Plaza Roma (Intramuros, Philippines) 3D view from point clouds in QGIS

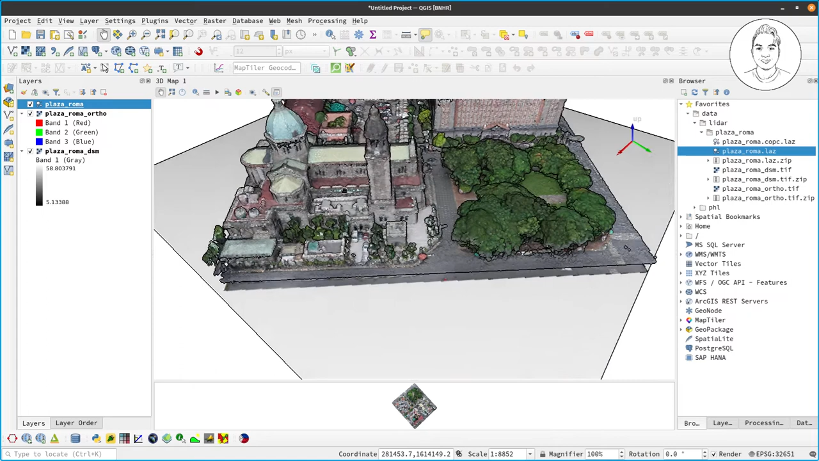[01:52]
we can even add ambient occlusion.
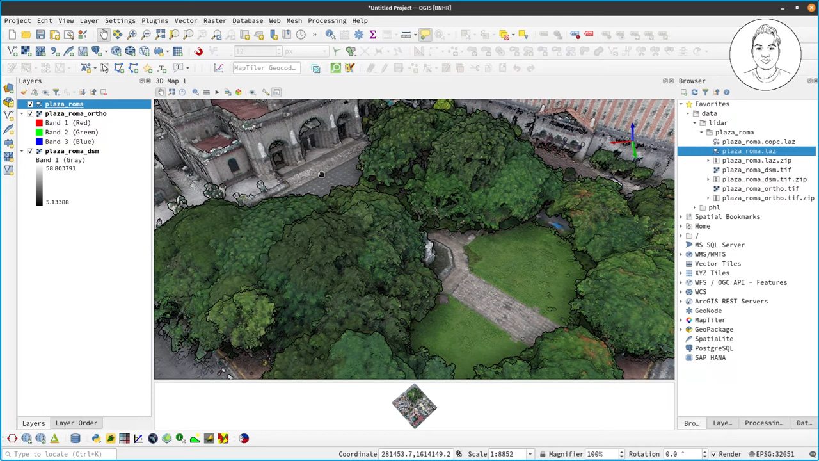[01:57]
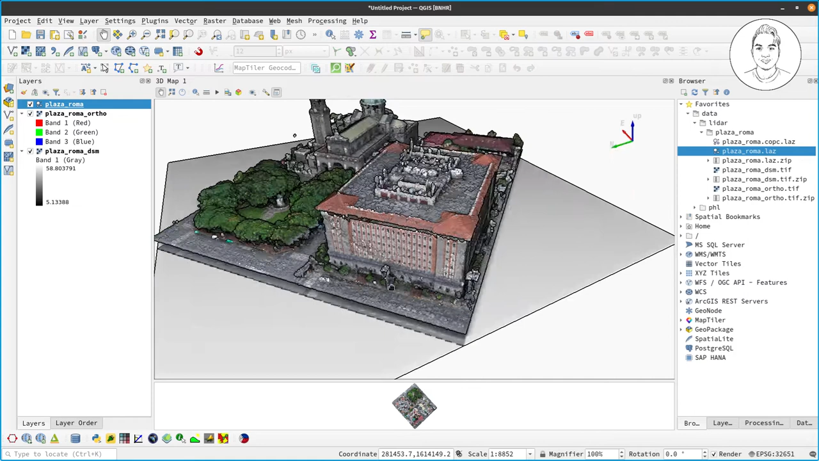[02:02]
And there you have the Plaza Roma